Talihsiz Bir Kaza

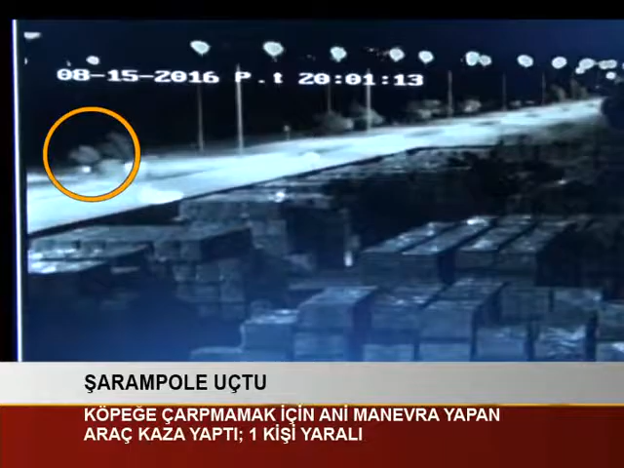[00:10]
Sürücünün direksiyon hakimiyetini kaybetmesi sonucu kontrolden çıkan otomobil refüje çarparak karşı şeride geçti ve şarampole uçtu.